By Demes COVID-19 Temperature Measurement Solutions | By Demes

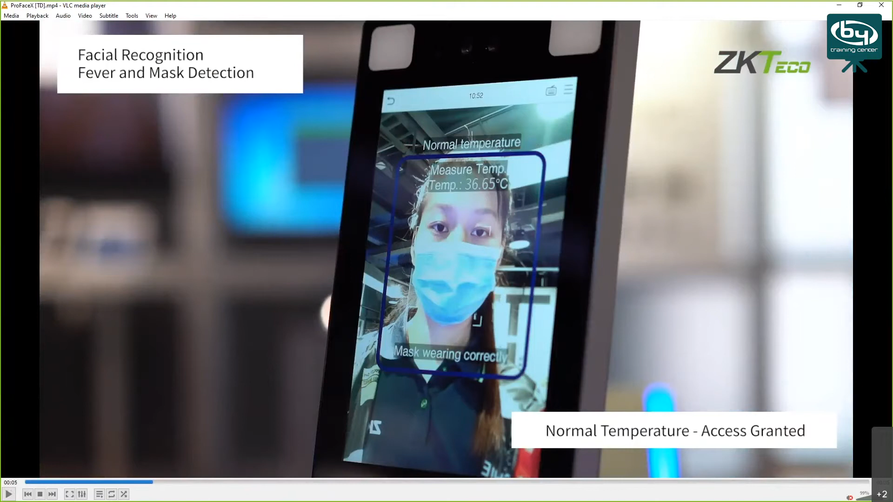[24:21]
It's gonna get its measure temperature taken, and it's gonna say, okay, mask wearing correctly, and it's gonna let the person in.
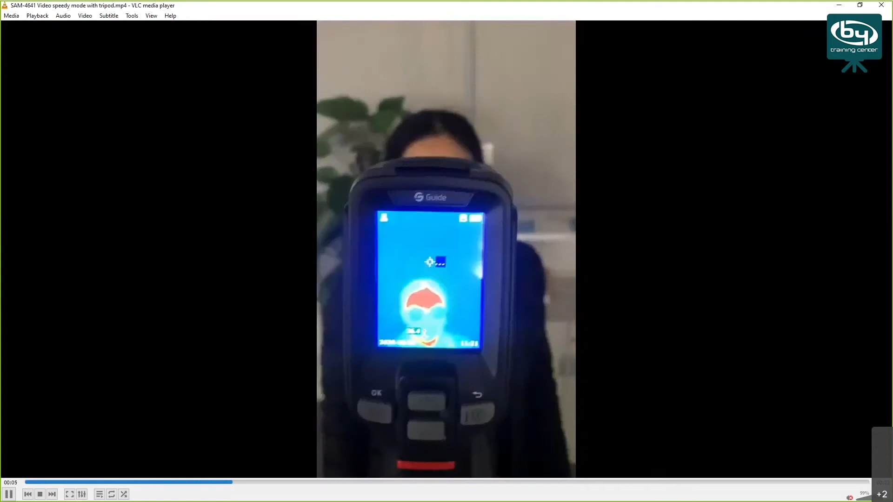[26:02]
the temperature will be shown and a person can proceed.
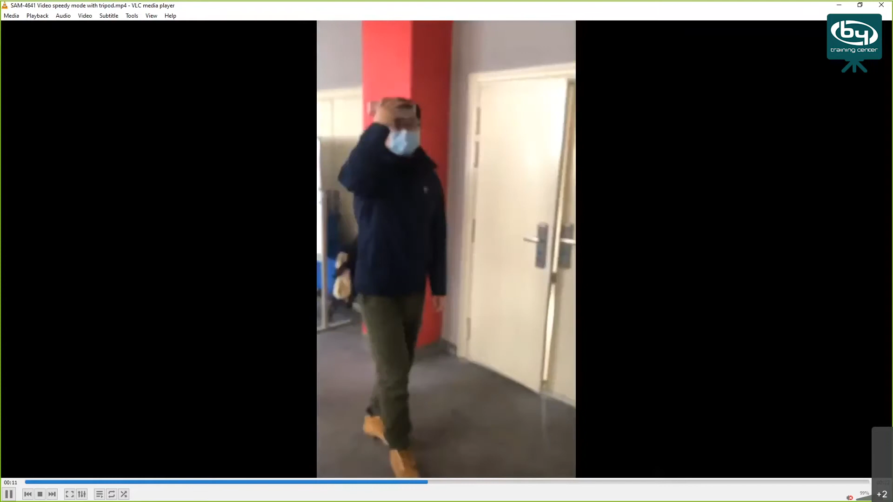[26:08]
So this guy is, what he's doing is, I think he has a warm drink up on his forehead and you can see that it registers
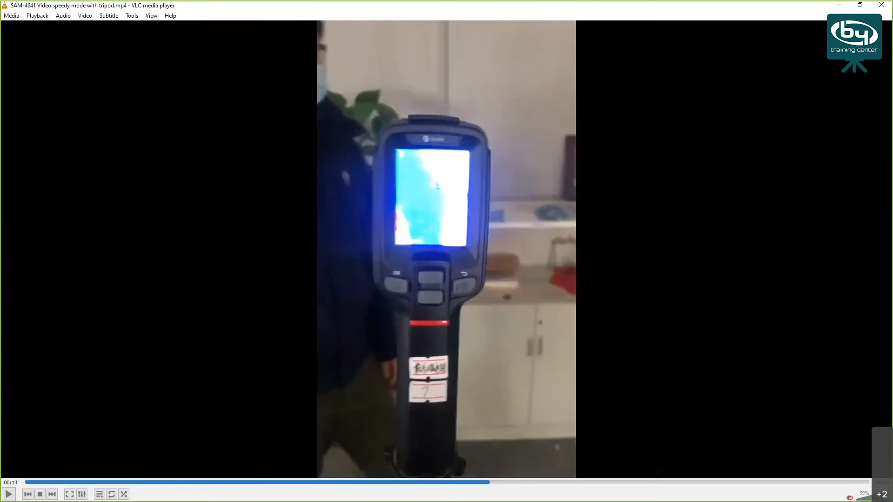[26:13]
41.4 degrees Celsius. That's an example of how this can be used on the tripod.